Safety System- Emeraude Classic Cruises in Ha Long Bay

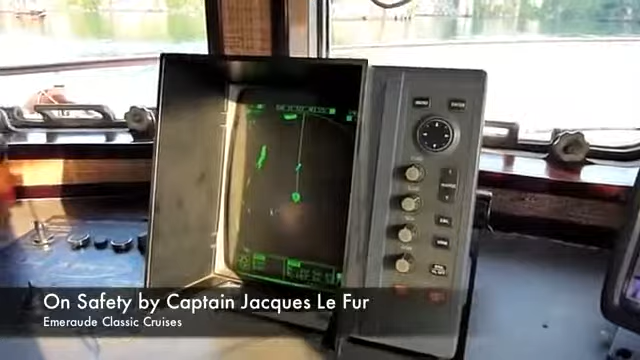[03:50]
But this radar, we could see the Halong Bay in 25 miles, for nearly 40 kilometers.